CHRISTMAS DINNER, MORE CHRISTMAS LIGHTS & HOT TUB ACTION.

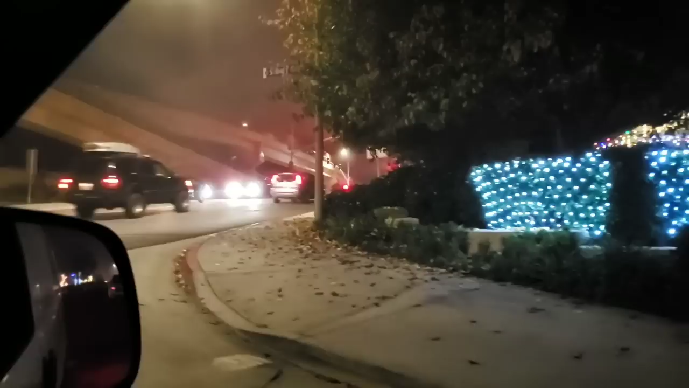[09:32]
It's interesting. It is foggy. It's so foggy. It's like we're trying to cross the street here.
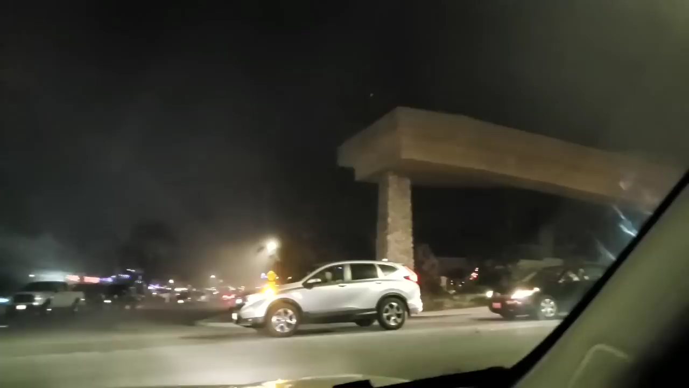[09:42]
All right. Go see more Christmas lights, but this is a busy street, so hard to get across. We'll get back at you once we get across the street. Here we go. We're good. Oh.